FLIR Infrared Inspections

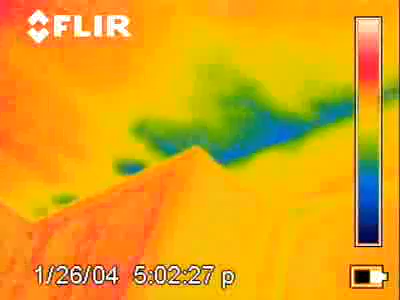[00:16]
Once the camera is turned on, within a few minutes we can walk through the entire building and look to see where all of the possible areas of water damage has either spread or migrated within the building.
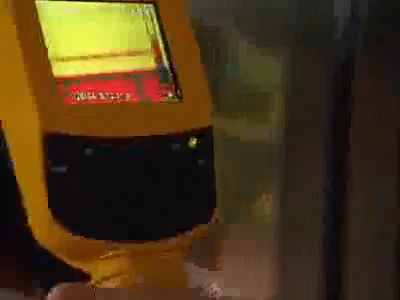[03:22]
The infrared cameras that FLIR produces are going to change.